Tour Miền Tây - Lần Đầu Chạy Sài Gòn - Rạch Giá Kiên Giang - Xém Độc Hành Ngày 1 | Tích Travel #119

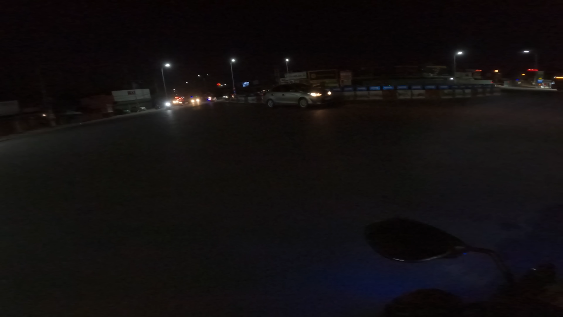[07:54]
Cái khúc này các bạn cứ nhường xe đi nha, mấy cái bùng binh này nè, xe người ta chạy nguy hiểm lắm,
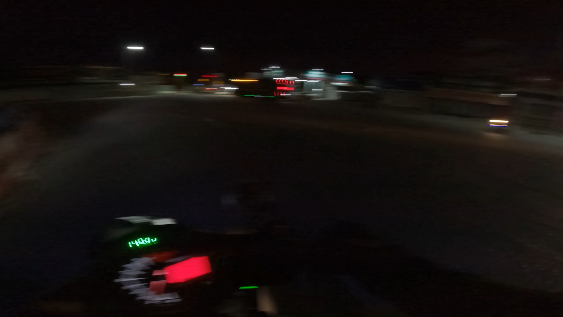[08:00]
đừng có ráng vượt hay gì làm gì, cứ nhường người ta chạy đi rồi mình chạy sau cũng được. Tới ngã tư Vũng Tàu rồi nha các bạn. Để mình qua mình đổ đầy bình xăng đi. Tính gì thì tính.